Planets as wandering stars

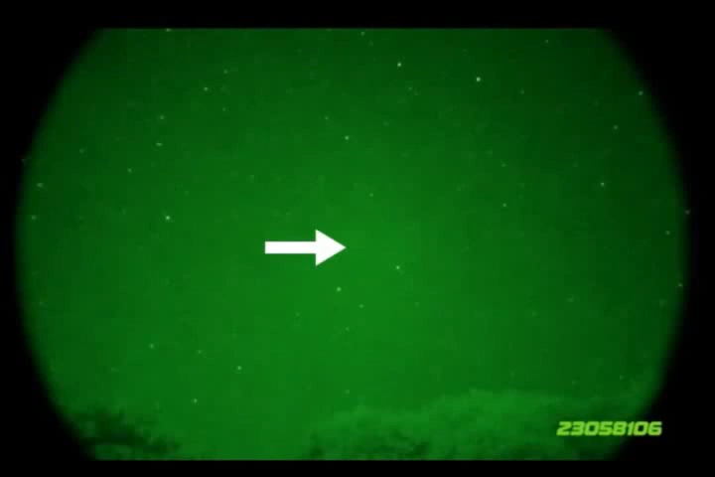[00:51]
Okay, if you didn't see that, I'll play it again. Keep your eye directed to where the arrow is pointing. You'll see a bright one there at first, then there's a dim one off to the right, and then finally another bright one if you keep your eye directed over here towards the end. Okay, ready?
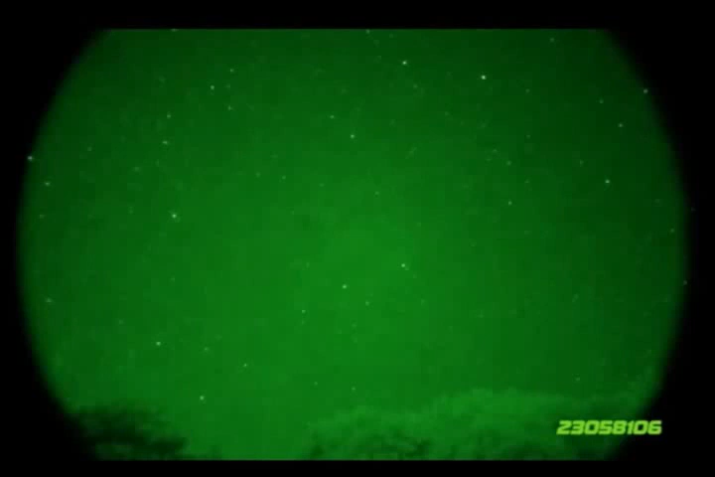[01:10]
Shooting star isn't really a good name for these because they aren't stars at all. What they are are actually tiny bits of rock falling from space. We call them meteors. They fall to earth and burn up in our atmosphere along the way.